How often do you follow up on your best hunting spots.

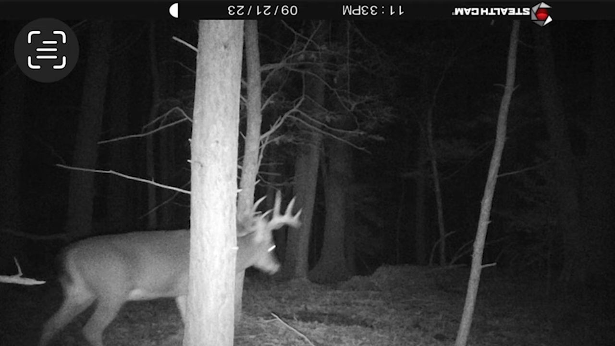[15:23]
and I caught him at this scrape quite a few times but it was like 11 o'clock at night all evening like super late evening actually there was a nice 10 pointer eight six couple other ones I can't remember I have to look at my footage but they were all coming in around 11 o'clock at night